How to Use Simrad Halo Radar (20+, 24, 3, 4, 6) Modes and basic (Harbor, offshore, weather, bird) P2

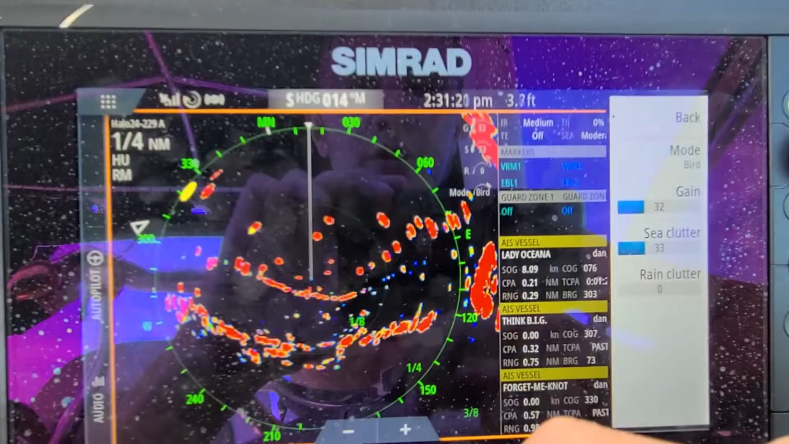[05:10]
And I don't see birds really up more than two miles away.
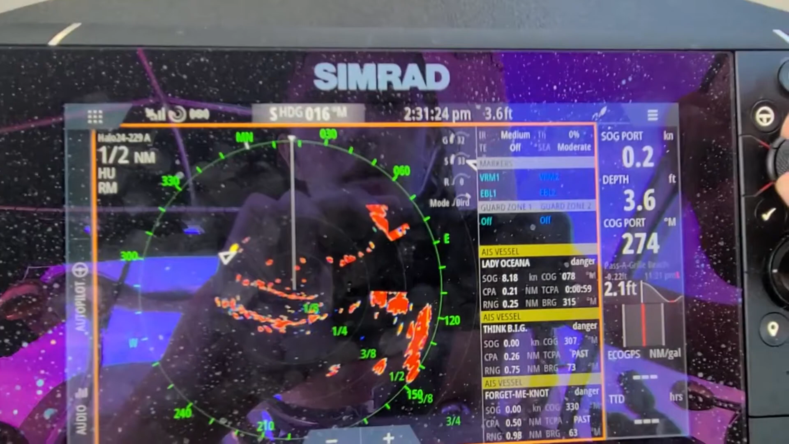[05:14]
And guys don't if you guys don't think that you're just going to be able to see all the birds in the world on it.
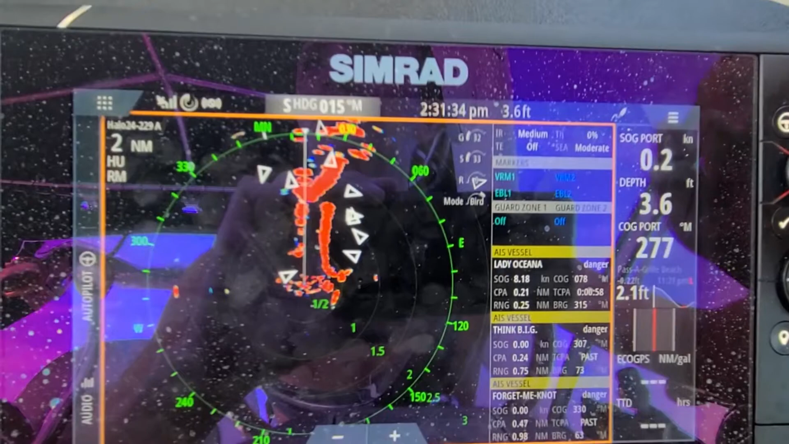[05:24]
You're not going to be able to see all the birds in the world because the best range you can get on this is two miles if you really fine tune it.
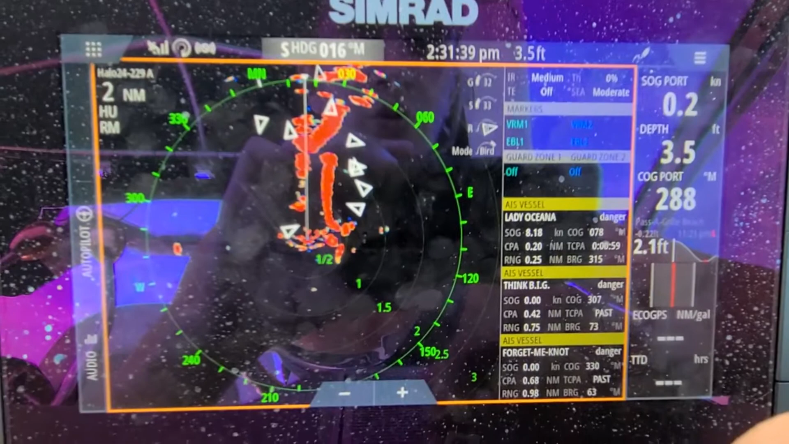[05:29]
Right now it's not really fine tuned because I just play with the settings a little bit.
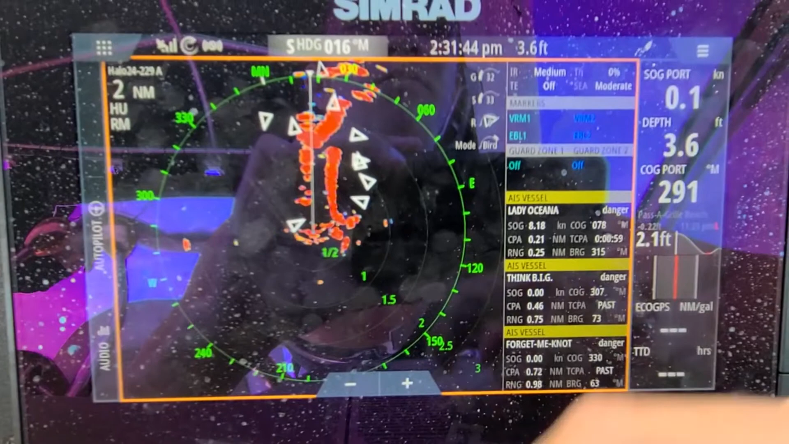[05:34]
Those are just like the basic navigational settings I keep as I like to look for birds because they're smaller marks.
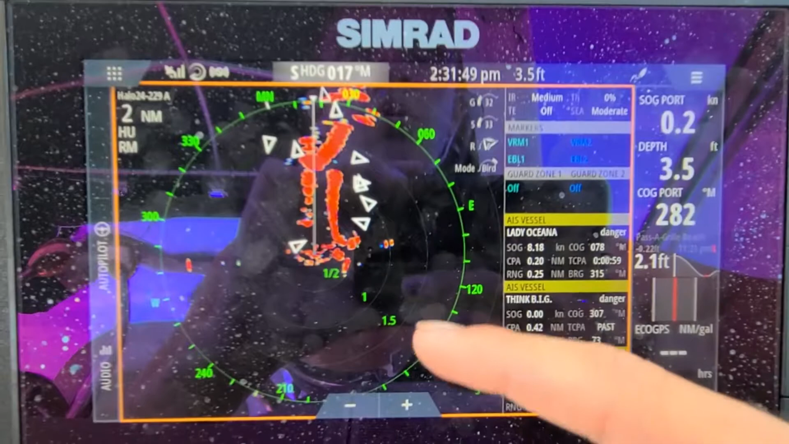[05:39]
I want to see more area like more cluster and stuff like that.
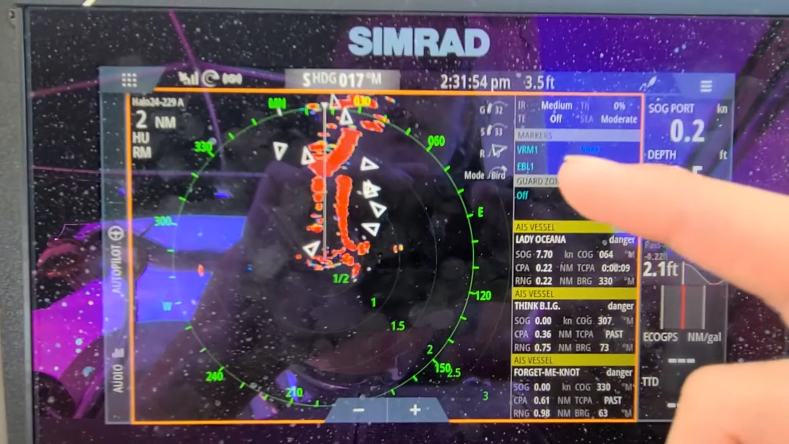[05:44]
I like to lower it so I can see it so you can see so I can see the birds easier because it'll appear on the screen better.
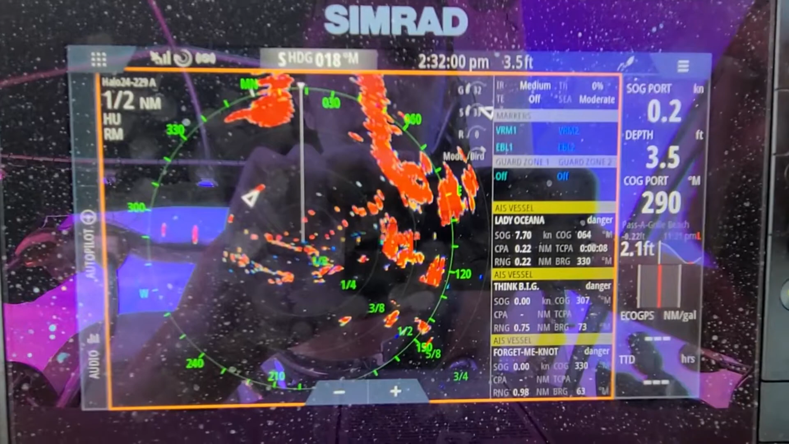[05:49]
So normally they're a little yellow marks. So let's see if I can pick up any birds.
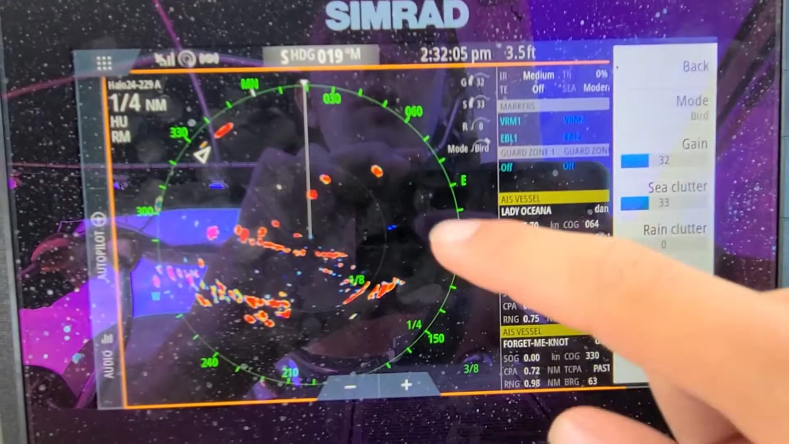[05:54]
So let's see see clutter.
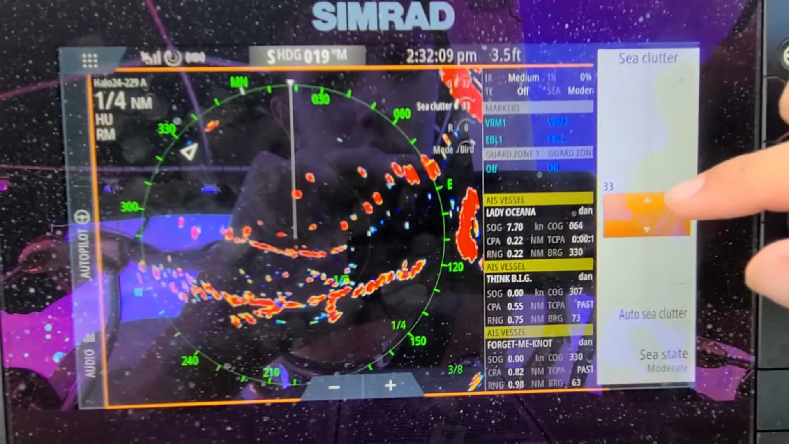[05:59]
Let's put that up and down. Let's adjust the gain. So the gain is the only one where it starts to show less. But as you raise it up you'll start to see more.
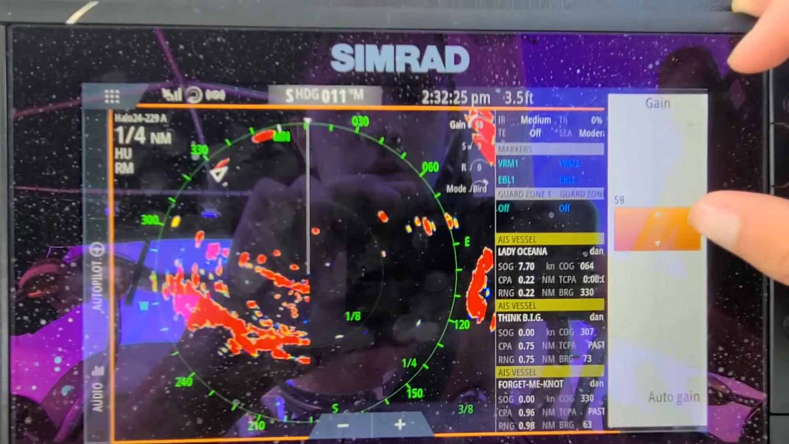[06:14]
So let's see.
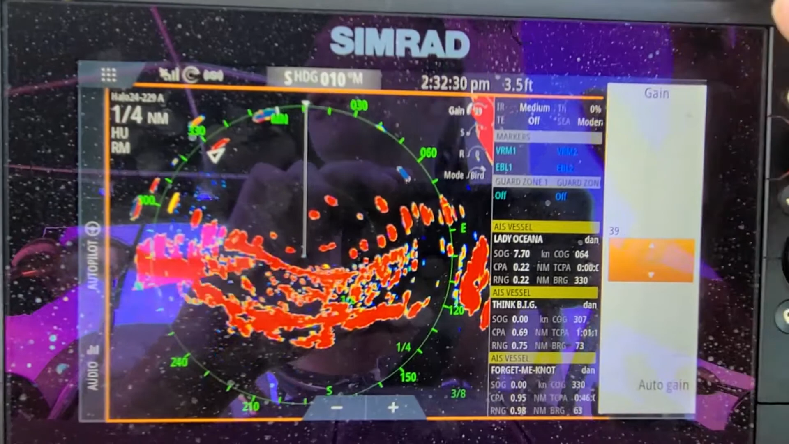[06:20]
Is there any birds around? I don't see any birds. But like let's see another thing for example.